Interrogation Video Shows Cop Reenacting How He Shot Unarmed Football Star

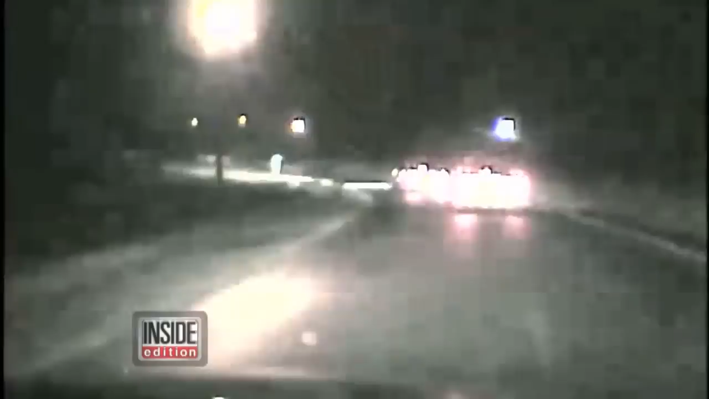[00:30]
this police dashcam video shows Farrell walking toward cops responding to a 911 call in 2013 suddenly he starts to run then off-camera you hear a dozen shots